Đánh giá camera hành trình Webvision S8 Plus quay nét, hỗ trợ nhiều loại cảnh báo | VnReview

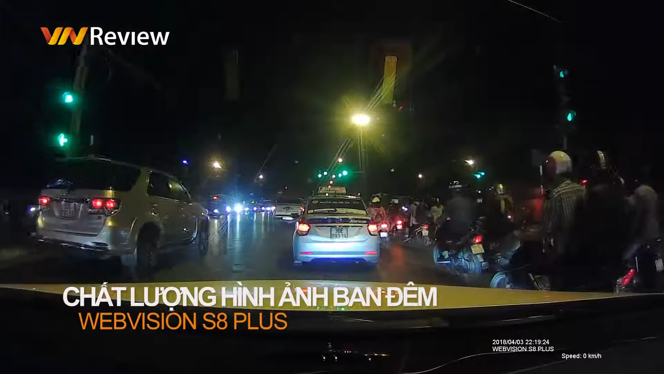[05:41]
Chất lượng hình ảnh khi quay buổi tối cũng đủ để quan sát, nhận biết vật thể chuyển động khi ở gần hoặc các biển xuống xe. Mỗi video ghi hình dài 3 phút, độ phân giải Full HD của WebVision S8 Plus có dung lượng khoảng gần 260MB.
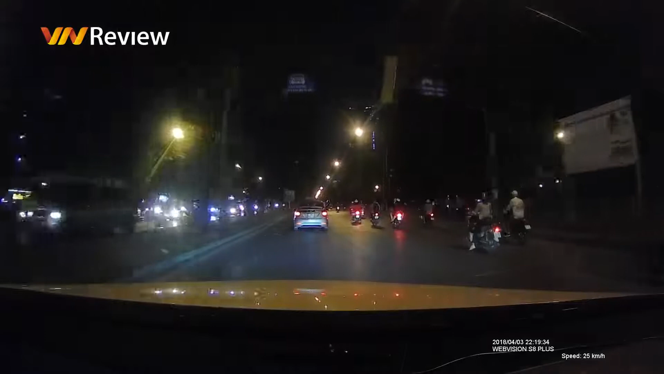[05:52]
Với thể nhớ 16GB, camera có thể ghi lại hành trình liên tục khoảng 3 giờ. Sau khi bộ nhớ đầy, camera sẽ ghi đè lên các file đã lưu trước đó.
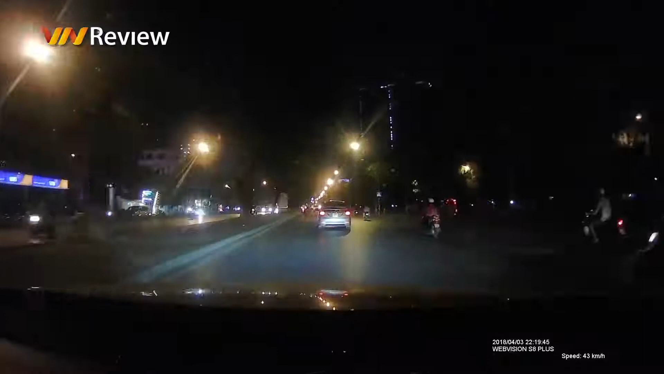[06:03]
Trong trường hợp mà xe gặp va chạm đột ngột, camera cũng sẽ đánh dấu file ghi lại trong khoảnh khắc đó là phép quan trọng và không ghi đè. Ngoài ra, WebVision S8 Plus còn được tích hợp công nghệ cảnh báo chạy lan đường, cảnh báo quá tốc độ, cảnh báo sắp ra vào khu dân cư và tính năng nhắc nhở khi người dùng quên bật đèn xe.